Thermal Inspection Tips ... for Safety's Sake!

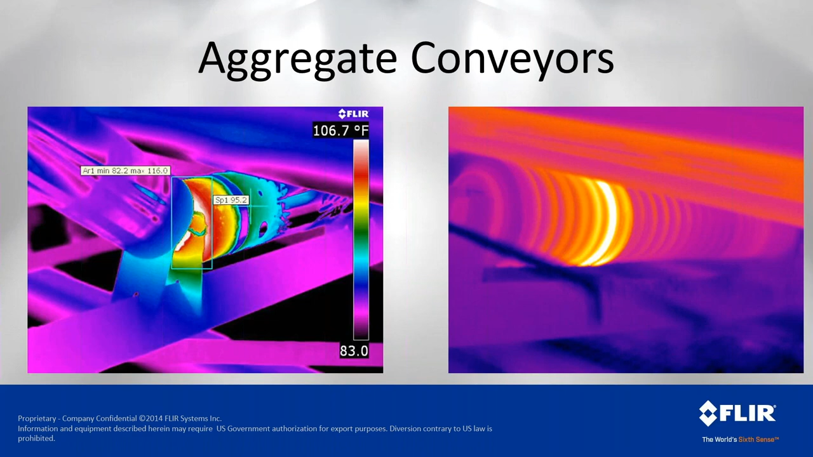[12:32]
On screen: scale top 106.7°F
belt slipping on the roller itself and it's causing some heat which is going to cause premature belt wear and fatigue the image on the left is actually a bearing failure within that roller so we're able to do this quickly and safely from a distance without getting arms and extremities into these processes in this scenario we're doing some machine positioning so this is a large tube welding application for oil and gas pipeline so this is a submersed arc application where the arc is not visible to the uh to the bare eyes uh or the camera for that matter uh just a word of caution for for
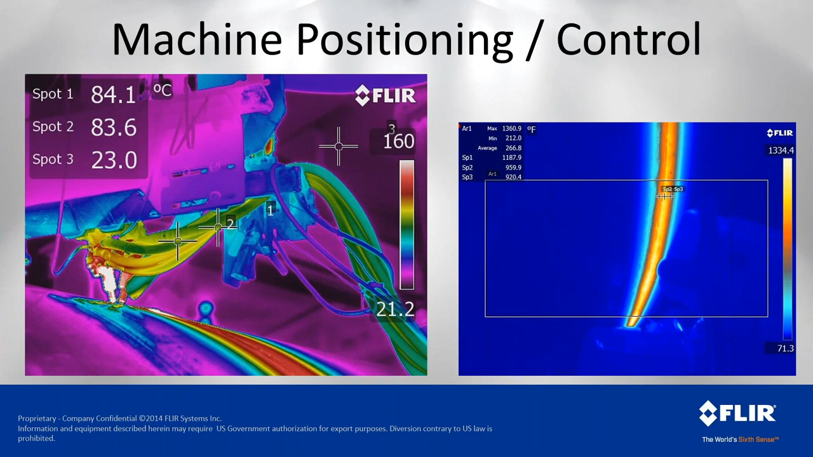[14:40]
that we've got full penetration and it's where we want it to be or where the user wants it to be but in that case that is a little bit too late to make a difference without scrapping four feet of pipe so in this case we're able to do that in real time so a little bit of some of my favorite on the electrical side i have had the pleasure uh or misfortune maybe uh to be involved in a couple different arc flashes throughout the years um back when i was in power generation so to be able to catch problems like this and um do them from a distance safely and keep them from uh um from going catastrophic is
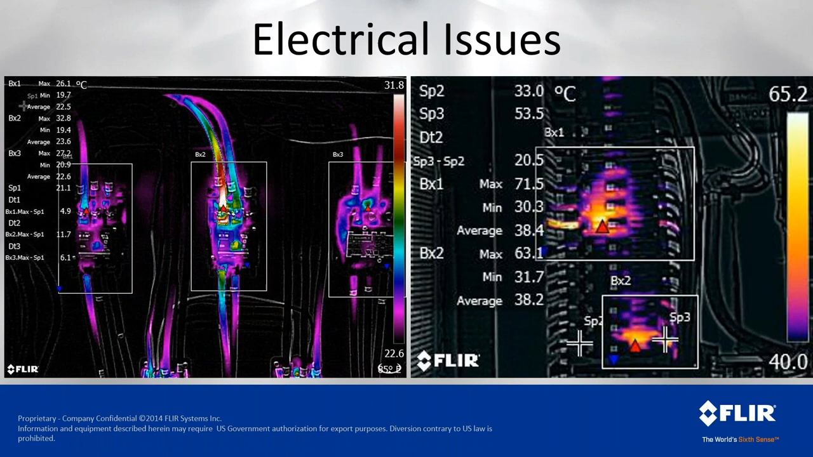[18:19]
now in this case i didn't reference a spot and do all the the um calculations i did on the other but pretty safe to say here that this was a loose connection which we then verified after here we're looking at uh more loose connections the image on the left is is far more concerning because this is a bigger uh bigger current um carrying a lot more load uh so we actually have uh um it's not actually a loose connection here it's a loose connection at the other end of this so phase a so box number one is actually not carrying any current so box two and
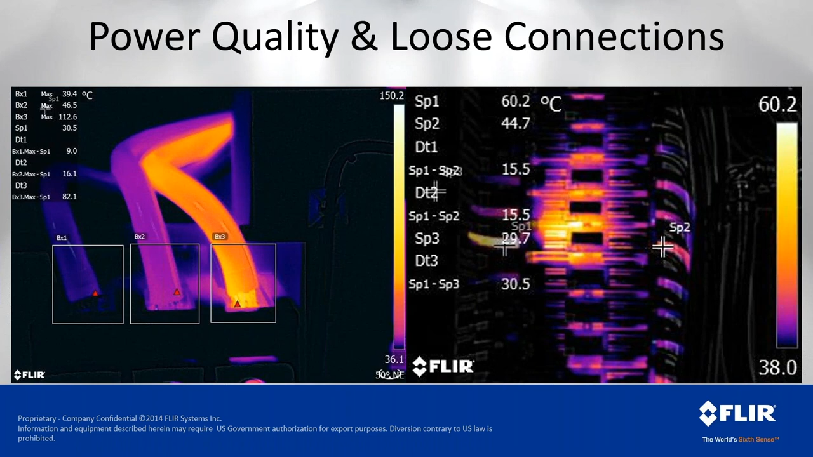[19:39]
spot one and there's a 44 degree reading on the other side of it and those should be identical so with that we can tell that the heat is centralized around spot one which would lead us to a loose connection and here i won't uh dwell on these two for too long it's the same idea same concept um we we want to tackle these before they become catastrophic uh we're showing the same uh image here just processed differently so on the right this is something that uh i'm a fan of from a casual uh thermography standpoint um some people will refer to this
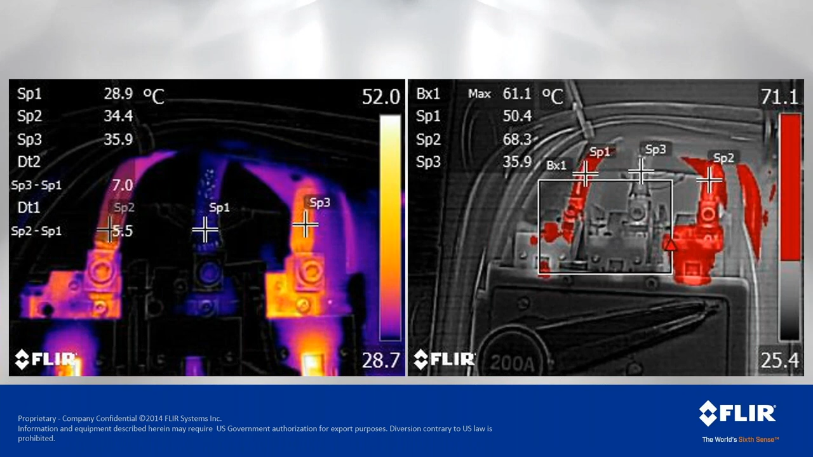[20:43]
On screen: max 61.1°C
of time if it's more of a casual application that's something uh to to do initially and then spend a little bit more time thereafter and do the proper things like calculate your emissivity and reflected temperature or input those if you already have those values known in this case once again everything should look the same if it's doing the same amount of work i would propose to put a clamp on this up here at a safe level and read across just to make sure that we are doing the same amount of work as far as current draw but pretty safe to say if you follow the heat you can find the problem it may be a problem here at the termination or there could
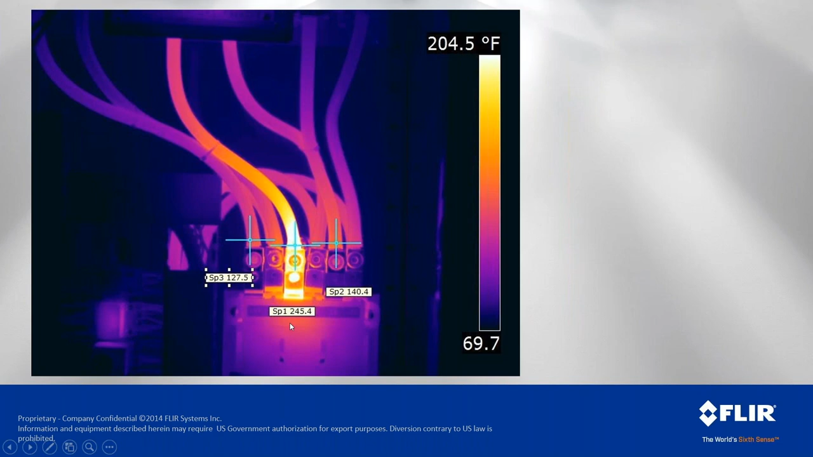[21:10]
On screen: scale top 204.5°F
be a problem within this within this disconnect but we have a very very hot environment
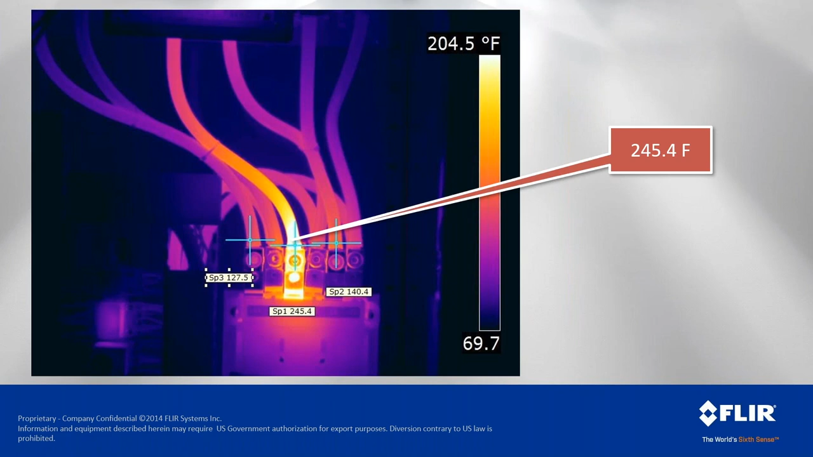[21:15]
On screen: scale top 204.5°F
this is a somewhat a success but a failure and nonetheless this was done on a friday evening at a site we detected this problem at a pretty casual shot it was an over-the-shoulder shot it wasn't what we were there to look at we're there to look at thermography versus vibration and seeing if we can detect at the same level but we took a quick look at this panel that was driving
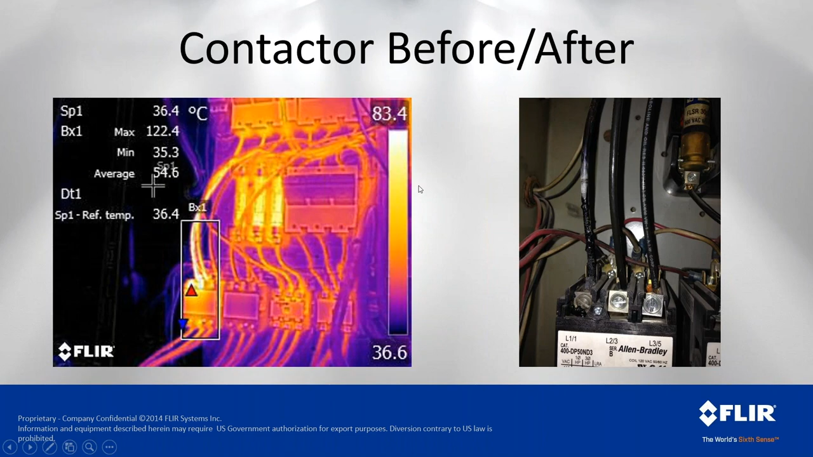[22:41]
On screen: spot 36.4°C
on the copper cable here so it got hot it overheated it burned up and it shut them down for an entire shift um the irony here is this camera that we took this with was a entry level point shoot flare um 13 14 400 camera and they lost 10 hours of production because they weren't able to um to address what we found with it um it's unfortunate but uh luckily nobody was heard on that it was just an after after hours outage in this case with process and fluid handling we're using the cameras to set a baseline this is a new installation with uh greenhouse um heating systems uh here in southwestern ontario so looking at hot water going in uh to the plant um to the greenhouse and
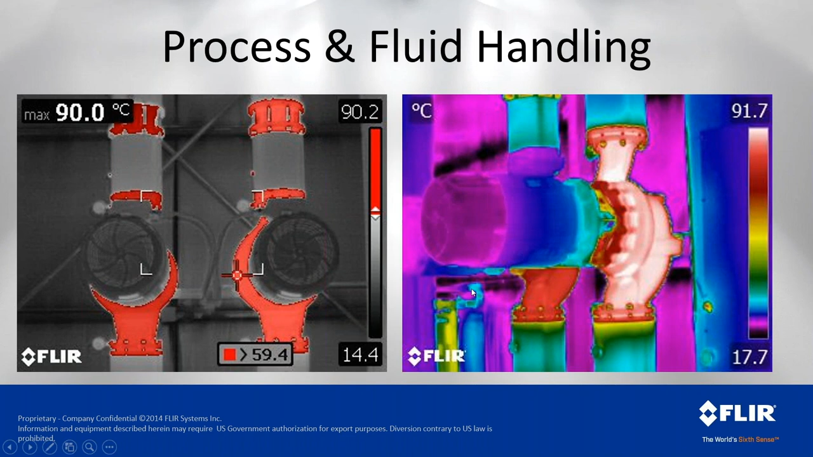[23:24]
On screen: max 90.0°C
hot water and warm water coming out uh so we're basically baselining so we can take a look at this again in six months or a year and make sure that we're seeing the same temperature as well as uh for commissioning we want to make sure that we don't see any extra heat uh in the motors everything's working as it should uh so this is a quick way to do that without having to uh go to the extremes of of putting some um some uh circuit testers on there or circuit transducers and measure the current over time we can actually get a a pretty solid baseline without uh investing a whole lot of time if if that's what the application calls for further looking into some process equipment uh once again the benefit of